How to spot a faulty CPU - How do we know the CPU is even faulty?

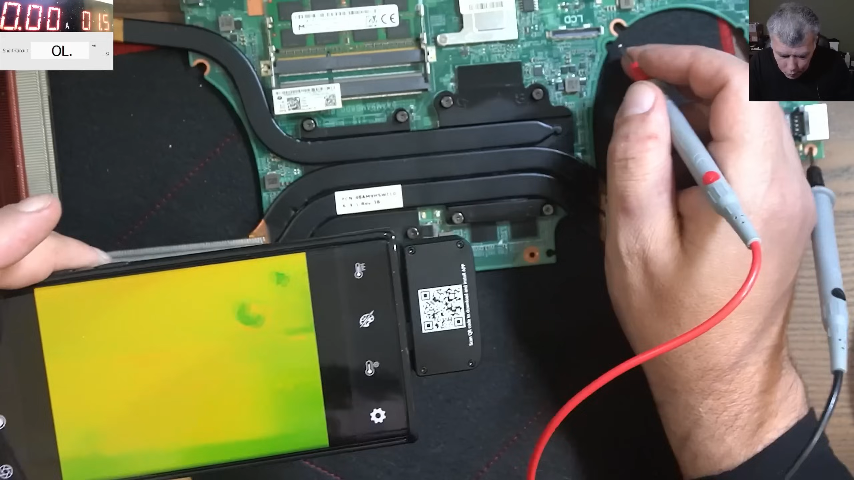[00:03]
One more time, coming with the power, coming with the power and we can see the MOSFET is getting very very hot.
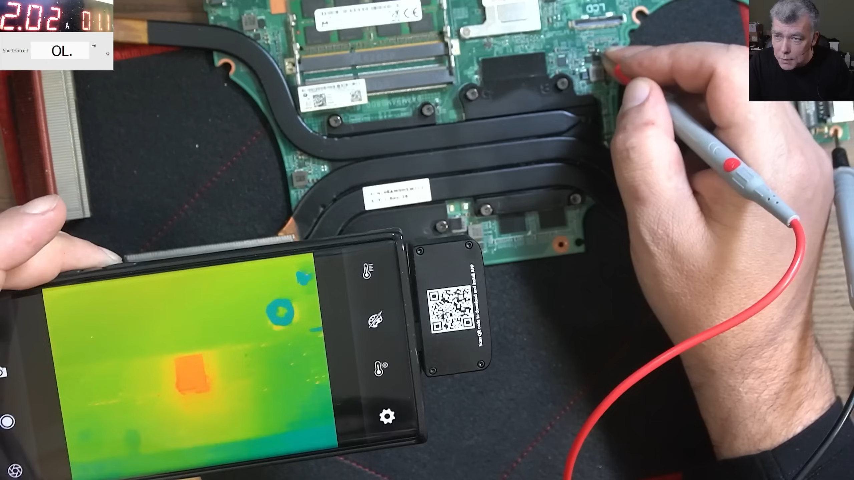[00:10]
I mean the camera is seeing this MOSFET hot,
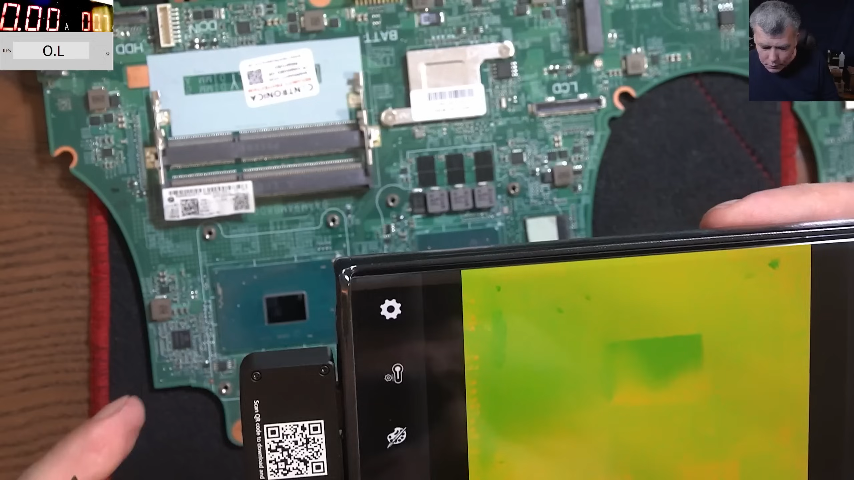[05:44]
And you can see the processor on the thermal camera. Now I will come with the voltage. And we can see the processor is heating, like, kind of uniform. I mean, the whole capsule should heat uniform. Kind of. Okay. It's like half. Now on the faulty one.